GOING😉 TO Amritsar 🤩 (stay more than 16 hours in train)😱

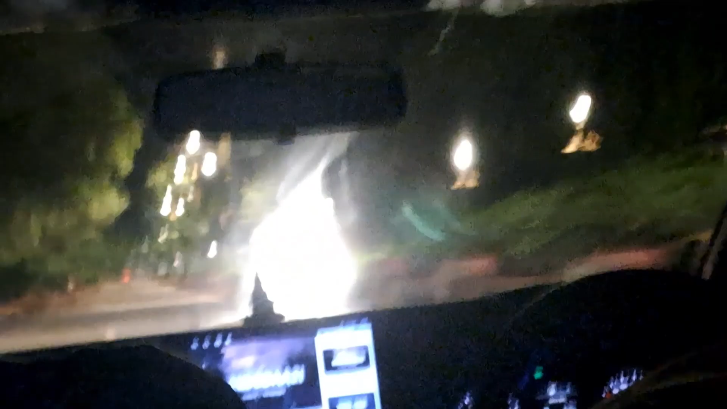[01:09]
और गाइस यहाँ पे पूरा का पूरा रोड एकदम खाली था गाइस पूरे रास्ते में ही ऑलमोस्ट।